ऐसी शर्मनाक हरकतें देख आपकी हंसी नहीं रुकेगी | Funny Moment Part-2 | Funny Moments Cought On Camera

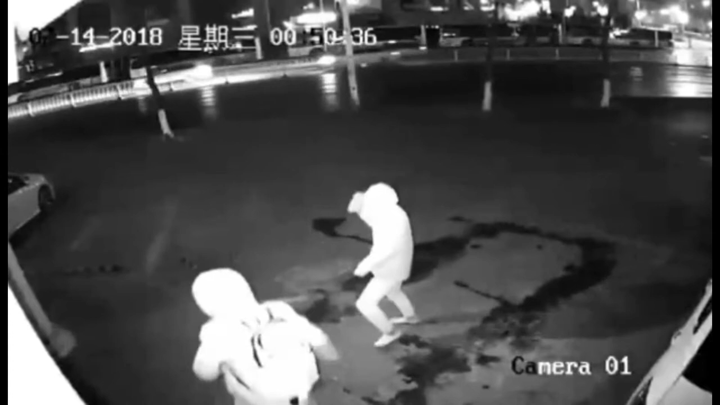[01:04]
इस क्लिप में दो शख्स कांच के दरवाजे को तोड़ रहे होते हैं, तभी दूसरा शख्स अपने दोस्त पर ही वार कर देता है और वह घायल हो जाता है।